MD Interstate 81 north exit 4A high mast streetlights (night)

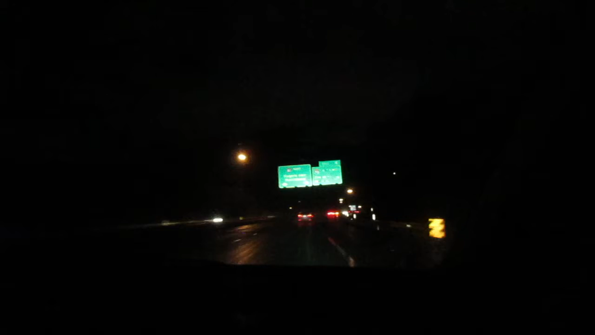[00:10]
So we're on ID 1, we're going on X4, X4 at the change, down in the interchange, this is called cloverleaf, this is like a cloverleaf, pretty much a cloverleaf here,